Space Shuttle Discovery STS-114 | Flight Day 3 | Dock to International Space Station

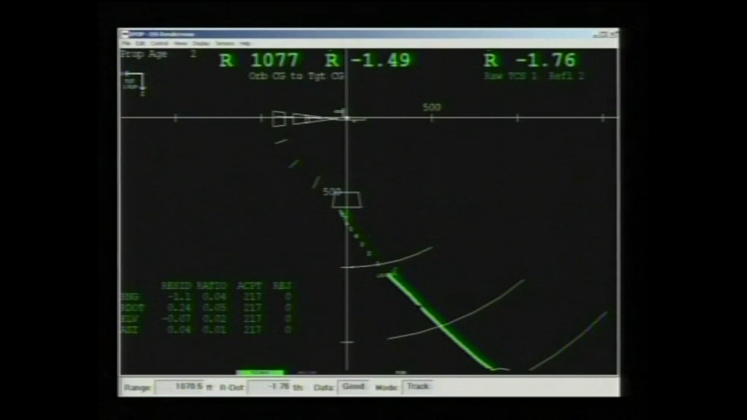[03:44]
That box that is drawn just below the crosshairs shows the area for the rendezvous pitch maneuver. Here in about 5 minutes, they should be directly below you on the R-bar.